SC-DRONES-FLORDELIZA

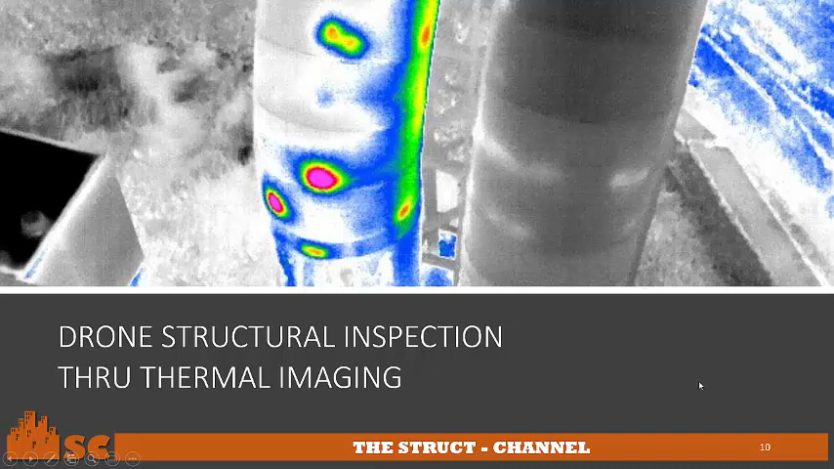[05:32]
So, you can see there is a point, wherein there is a point of study of thermal heating. Digital terrain application, which you use drone for hazard assessment analysis. And this picture is just a picture, a real picture, wherein you can notice there is a separation of the land mass. It's about two slides.
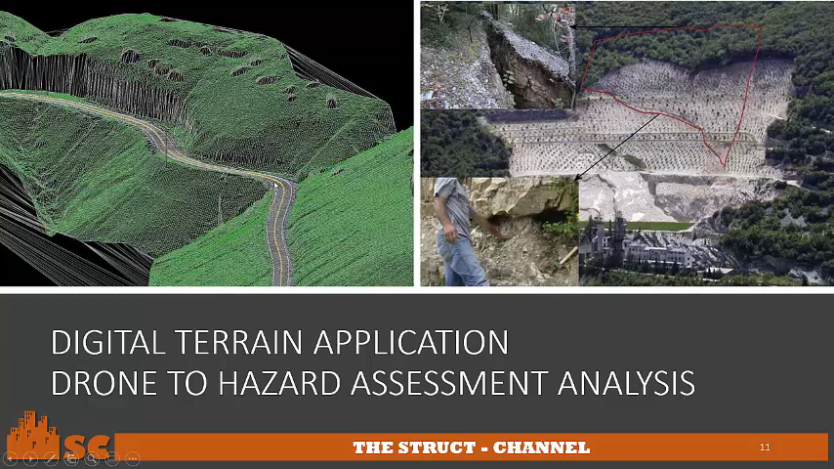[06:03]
So, it can be processed something like this, during drone shots. Drones at bridge inspection at an inaccessible height.
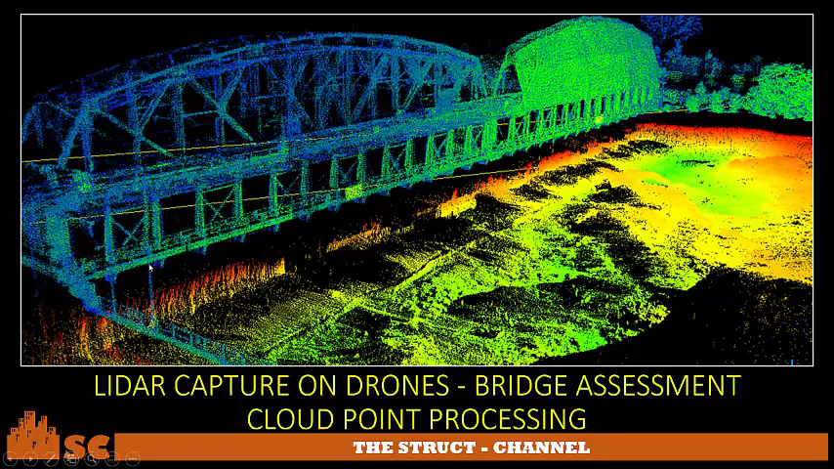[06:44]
So, while processing that, using a cloud point processing, you can have this image. When you can have it in a 2D drawing afterwards.
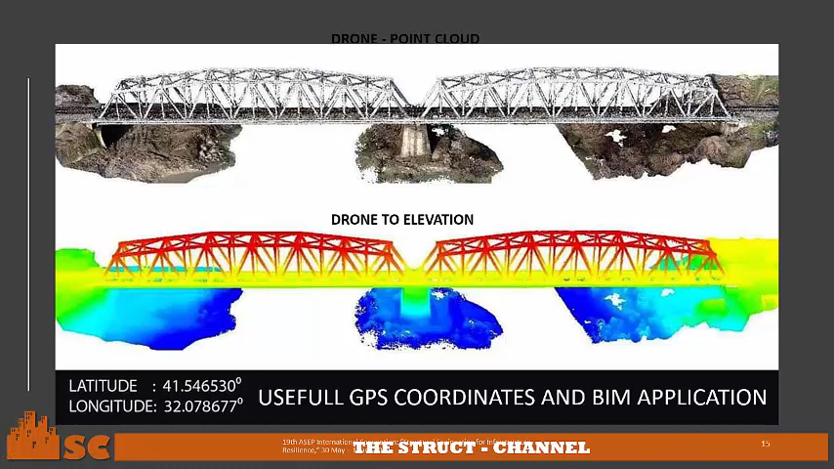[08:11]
Just like this, if you take a shot of the drone, that can also accurately give you a latitude and longitude, because drone cannot be fly, with less than 10 coinciding satellites. So, drone imagery,
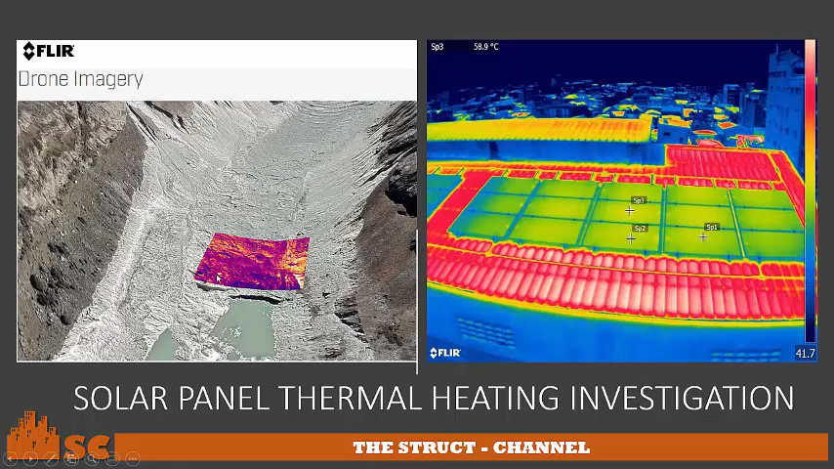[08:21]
On screen: spot 58.9°C
a simple shot at a certain canal, using a thermal energy, thermal sensor, you can analyze that particular area. And also, for solar panel, analyzing the heat induced by the panel, or to check defects on its parts. Drone are utilized in the construction also.
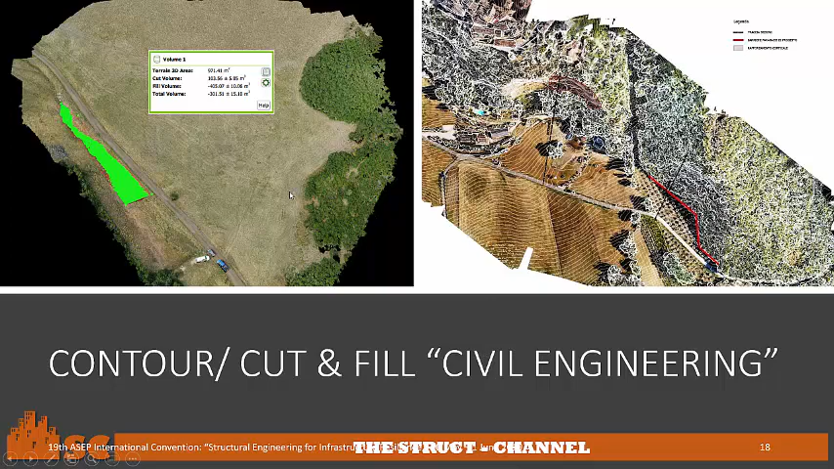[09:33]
So, you can also get the contour. This is a LiDAR scan, in a platform of the drone.
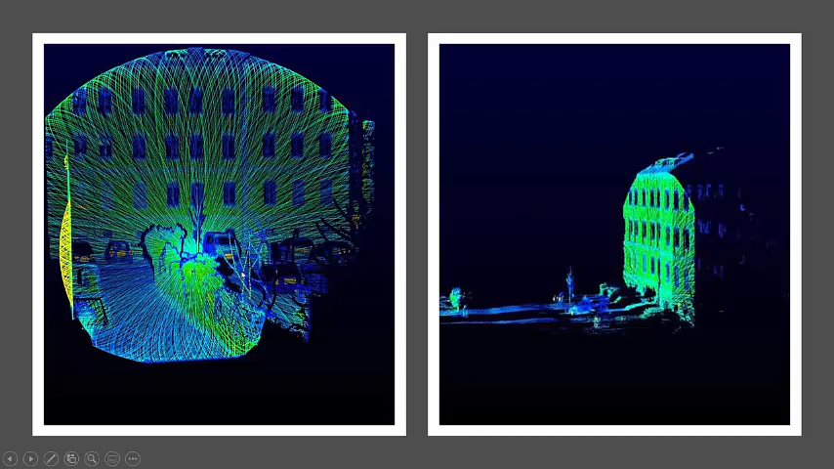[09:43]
So, taking points, taking a shot, and then having a process to as-built your buildings.
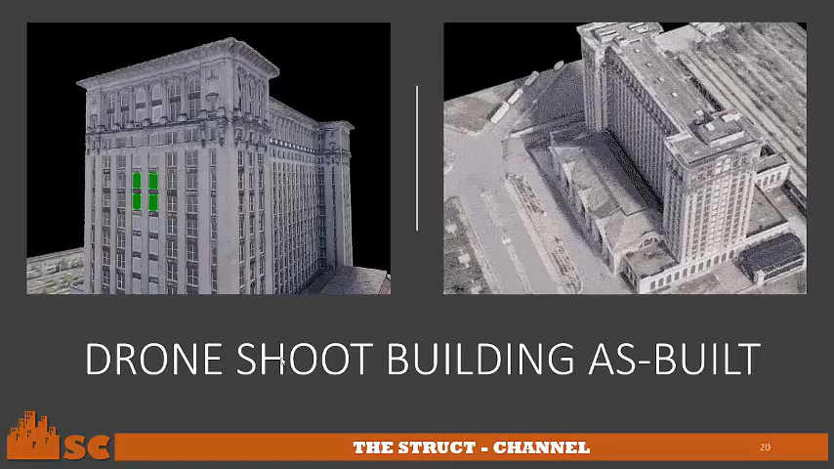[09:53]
And then you can rotate it in a 360 degrees, using your software. So, it also can be used for volumetric calculation.
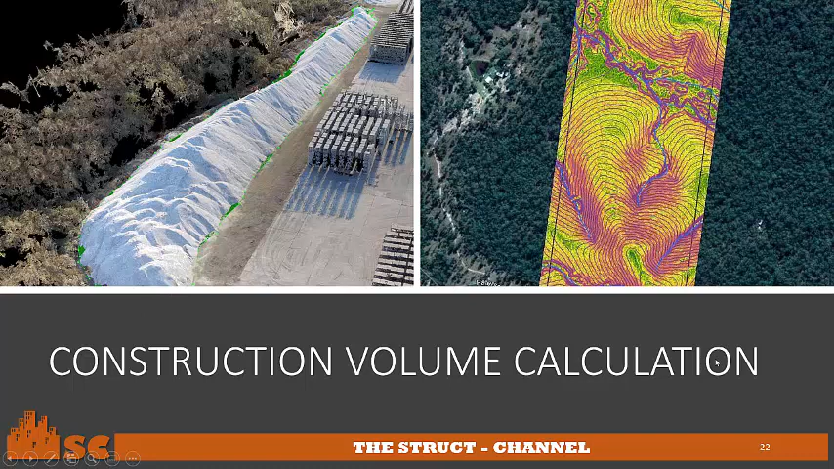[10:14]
Having a drone shots like this, plotting all the perimeter, and then you can calculate the volume of that mountainous drone. Drone survey photography also used today to make it easier for people who are into video photography.
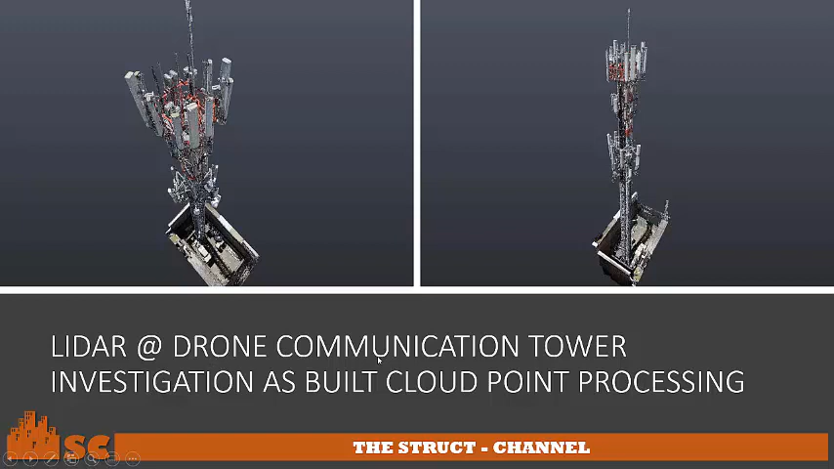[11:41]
communication tower investigation for as built cloud point processing. You can check the tower height. You can check the appurtenance and the elements of the tower. And with this point cloud, you can do the AutoCAD and the 2D or 3D model.
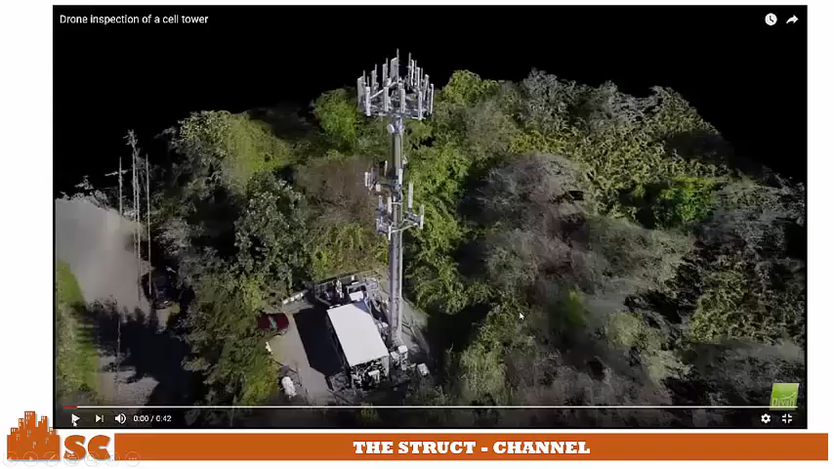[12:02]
Apply drone for a tower.
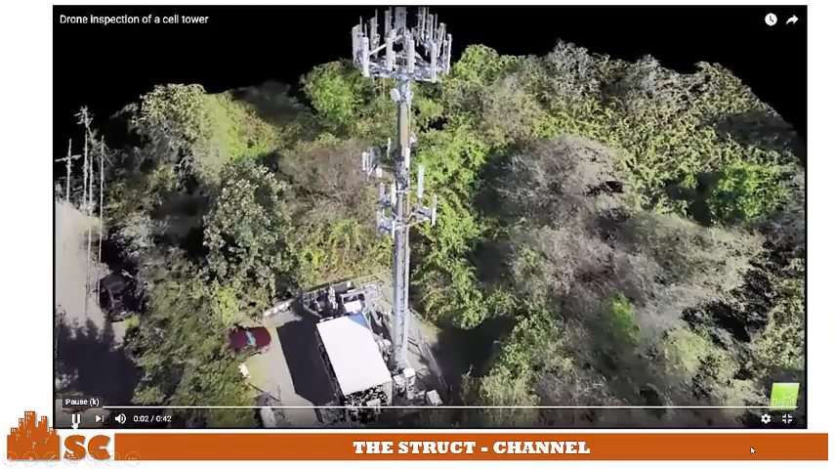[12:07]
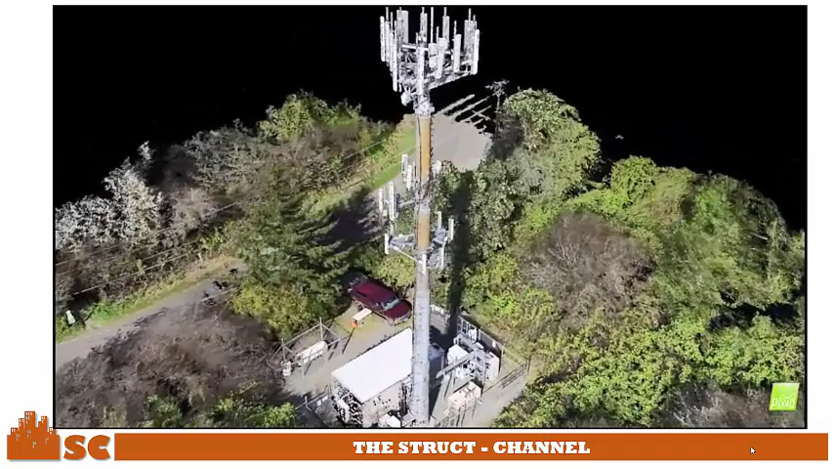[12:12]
So, having a 360 rotation, you can also measure the height of the tower.
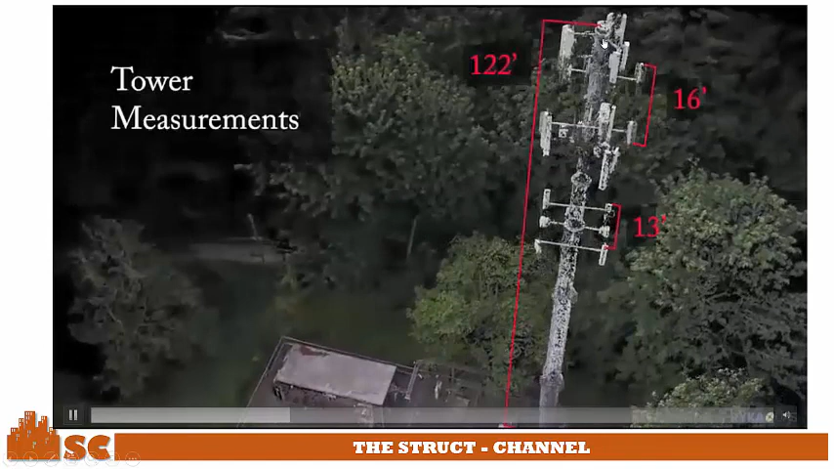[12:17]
And you can also measure the perimeter accurately.
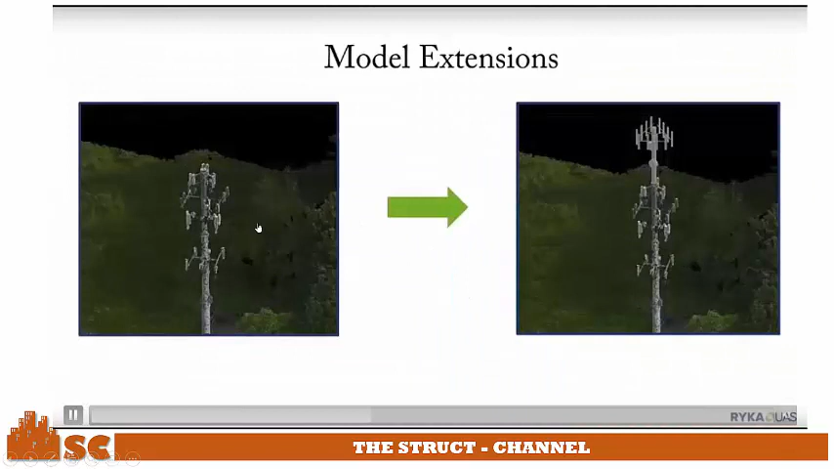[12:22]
From model, you can add some appurtenance if you want to revise the design.
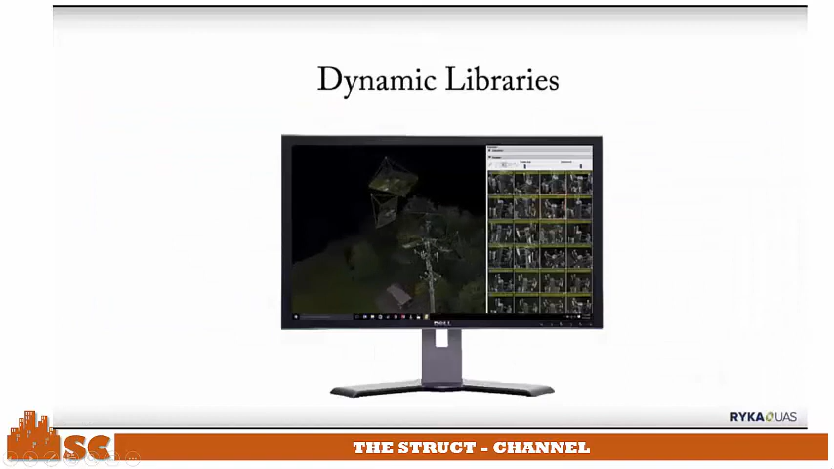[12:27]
And you can have those library collected for the pictures.